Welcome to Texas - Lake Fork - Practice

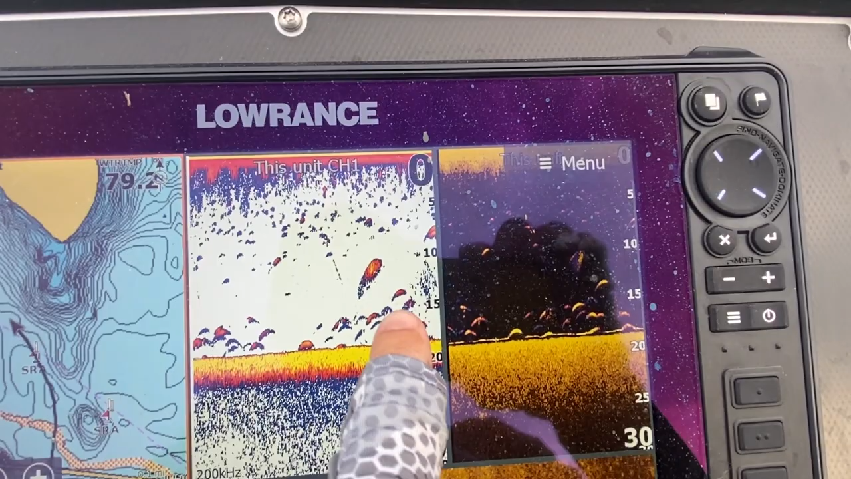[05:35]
little balls of shad here and there. Trying to look for those more defined arches.
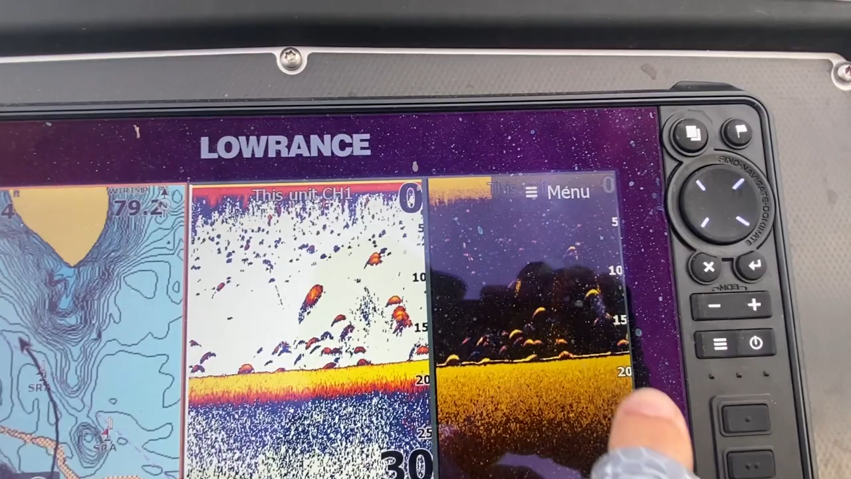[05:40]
You know, those could be smaller bass right there.
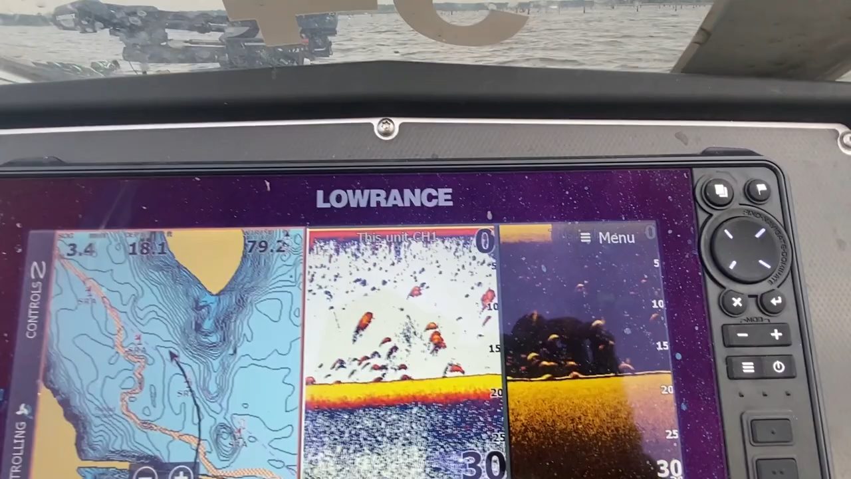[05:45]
But yeah, just trying to just kind of like look around right now.